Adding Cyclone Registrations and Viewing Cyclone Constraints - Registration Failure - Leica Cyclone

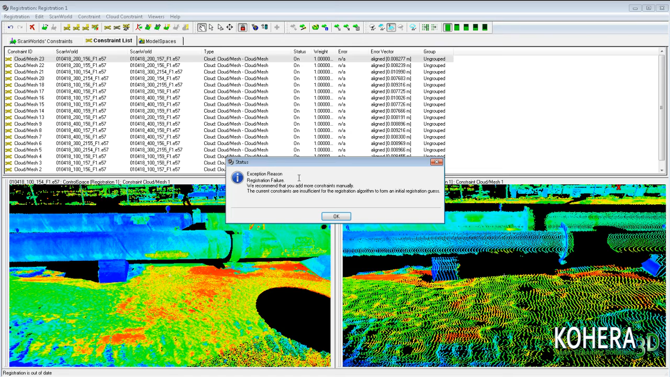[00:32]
When registering numerous scans it can be very frustrating when you receive the following registration message saying that you have a registration failure. So whether you have a handful of scans or several hundred we can add these into Cohera 3D software and easily locate the missing constraints. So what we'll want to do is click registration and then show diagnostics.
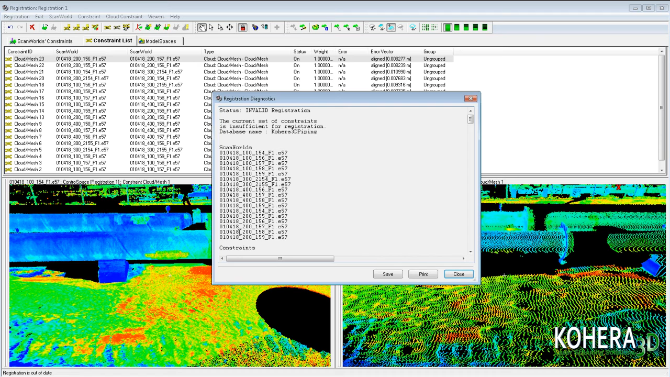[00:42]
We're going to select all that information and copy it to our clipboard.